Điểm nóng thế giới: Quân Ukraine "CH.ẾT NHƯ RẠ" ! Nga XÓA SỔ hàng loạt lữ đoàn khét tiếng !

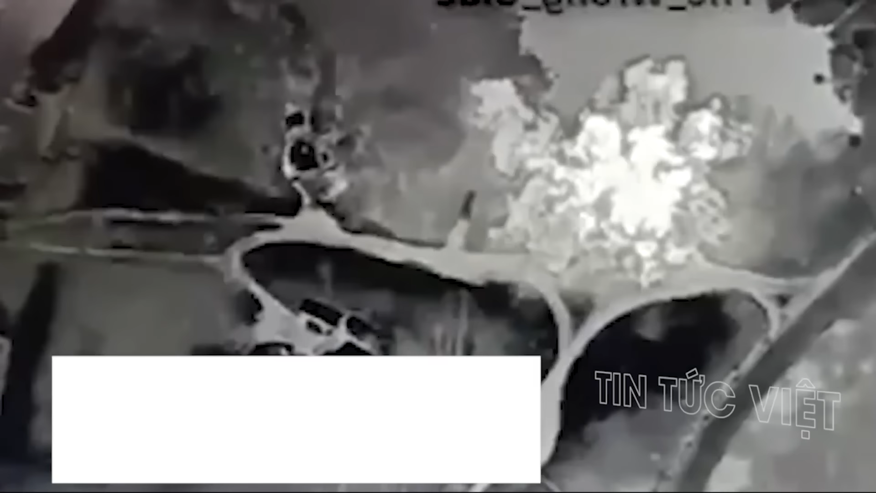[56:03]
Hình ảnh từ video cho thấy các tên lửa Nga đã tấn công chính xác mục tiêu khiến hai bệ phóng HIMARS của Ukraine bị phá hủy, chiếc thứ ba bị hư hại.
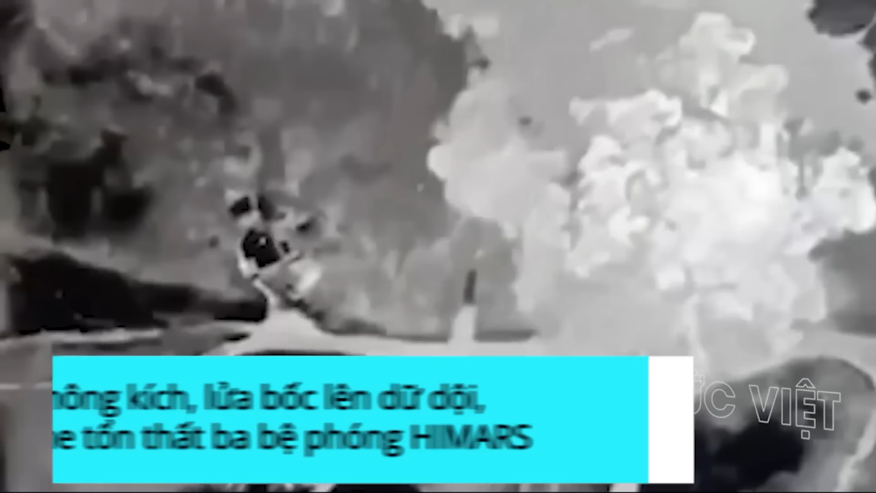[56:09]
Quân đội Nga đã tấn công ba bệ phóng tên lửa M142 HIMARS do Mỹ sản xuất, được triển khai cùng với lực lượng lữ đoàn đổ bộ đường không chố 95 của Ukraine tại khu vực Sumy, Ukraine.
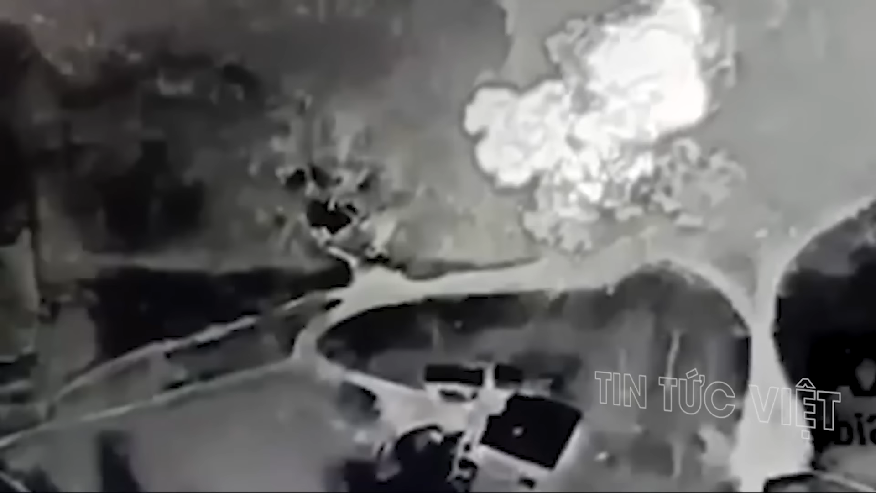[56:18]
Video về vụ tấn công đã xuất hiện trên truyền thông vào ngày 27 tháng 11.
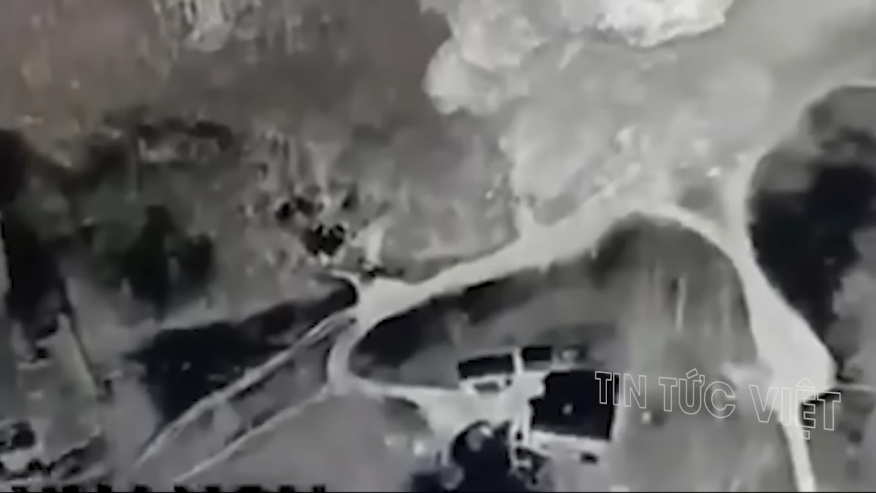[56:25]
Hình ảnh từ đoạn video cho thấy nhiều loại vũ khí dẫn đường chính xác,
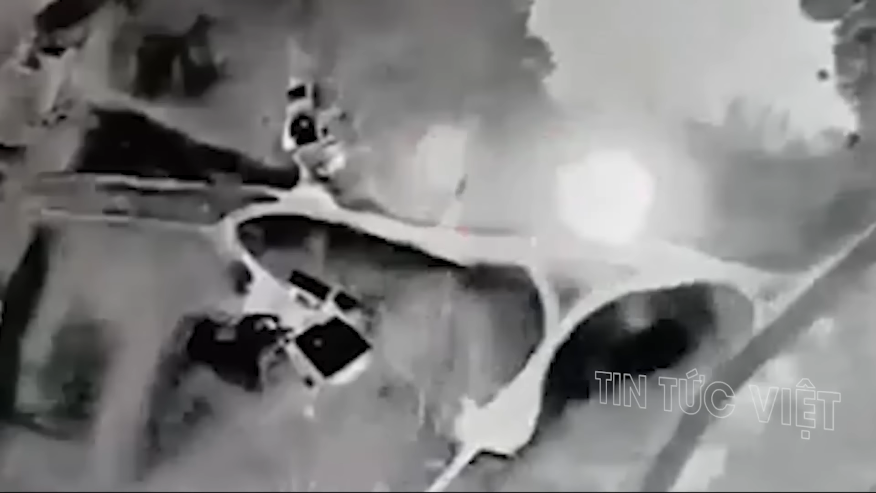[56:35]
Theo truyền thông Nga, vụ tấn công đã phá hủy hai bệ phóng HIMARS và làm hư hại nặng chiếc thứ ba.